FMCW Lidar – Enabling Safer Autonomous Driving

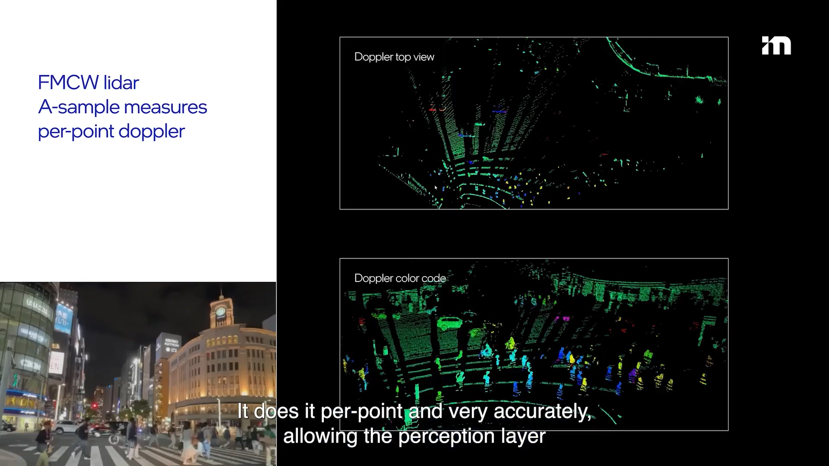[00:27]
allowing the perception layer to create a much more robust detection,
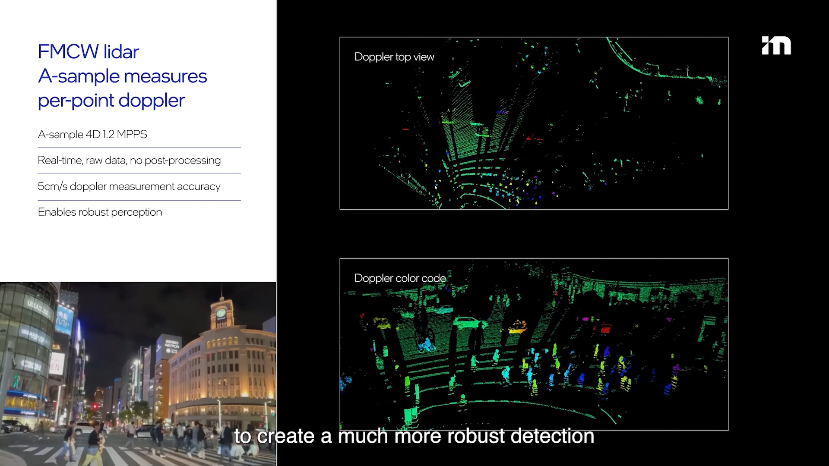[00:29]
tracking, classification of the surrounding.
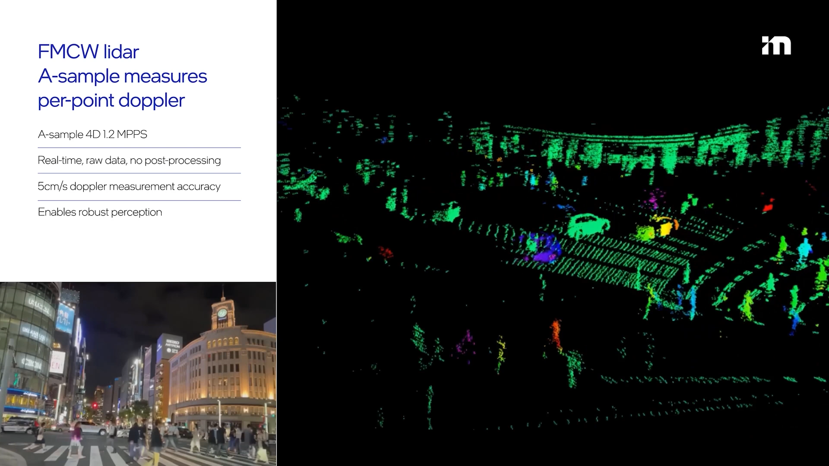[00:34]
The range, the Doppler and high angular resolution information created by our
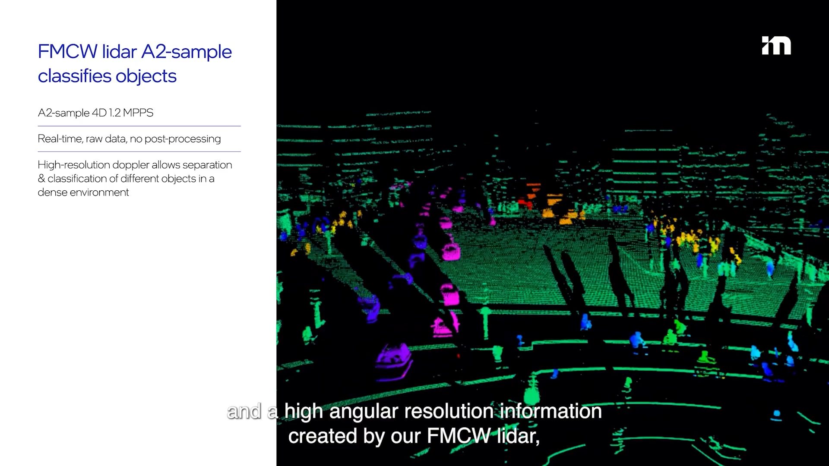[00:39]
FMCW LiDAR
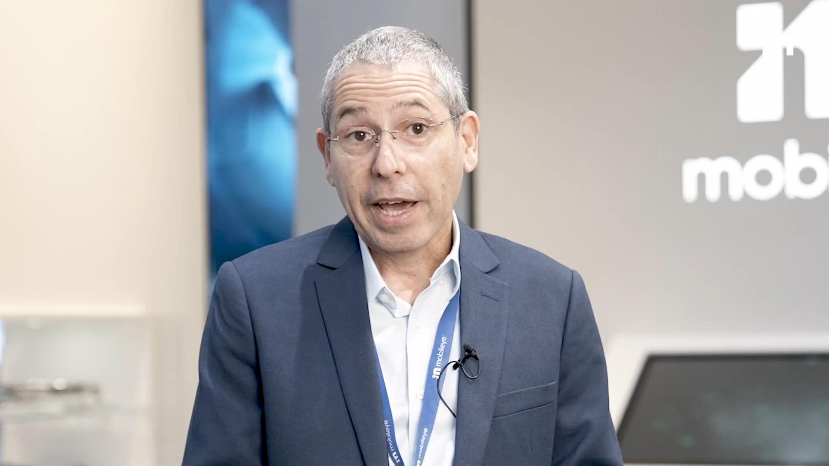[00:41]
enables faster and more reliable judgment of
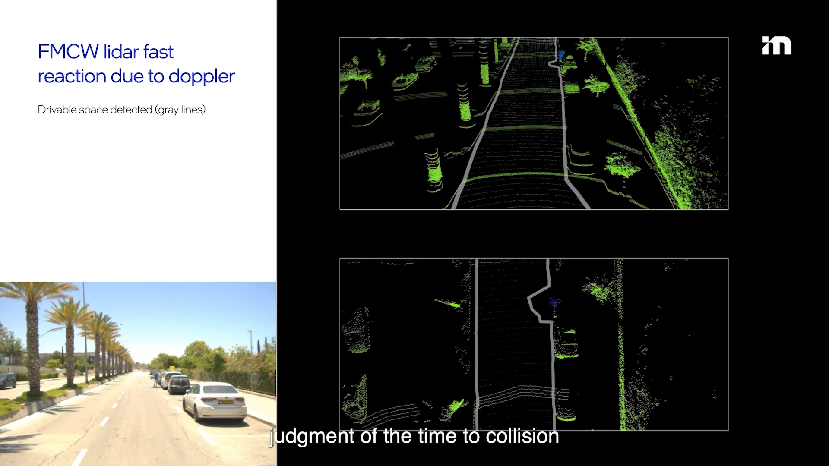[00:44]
time to collision or analysis of drivable space as part of the sensor level perception.
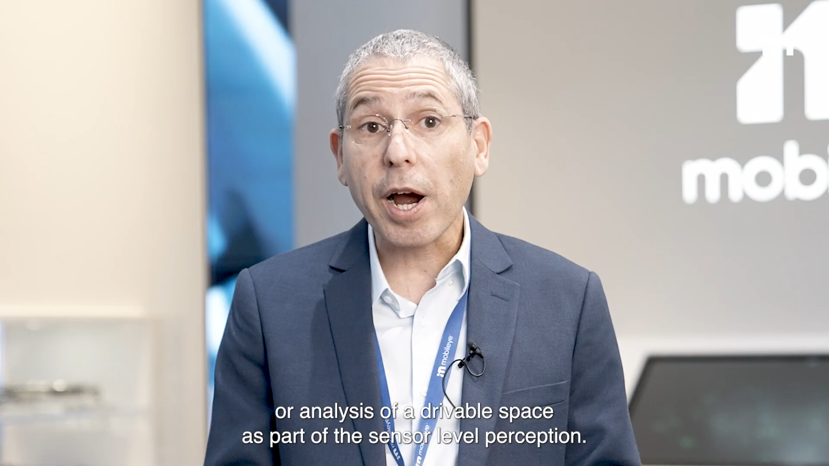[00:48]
In addition, our FMCW technology and signal processing
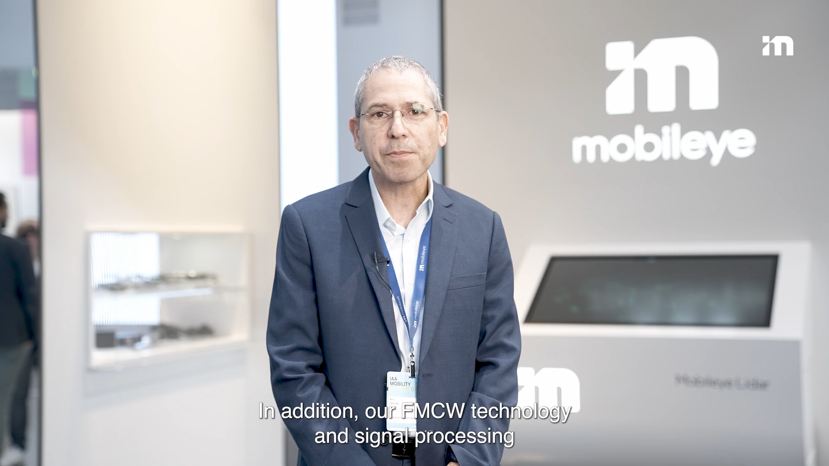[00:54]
also enables longer range detection and in more challenging conditions.
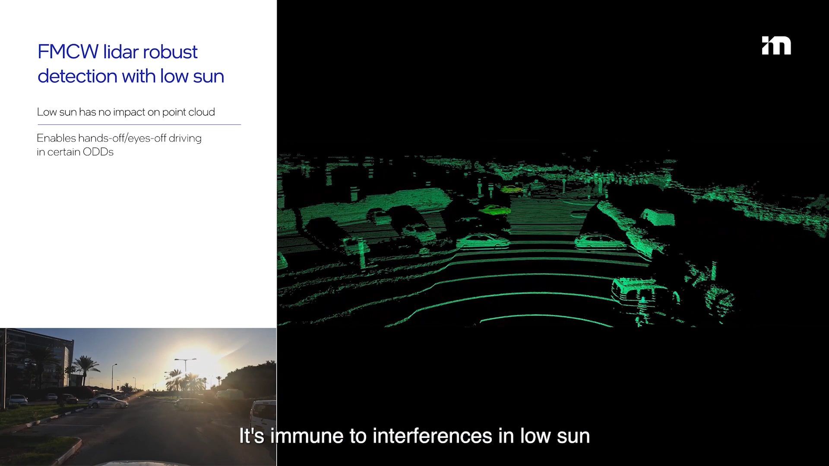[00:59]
It's immune to interfaces in low sun and other lighters operating in the proximity, light fog and other weather conditions.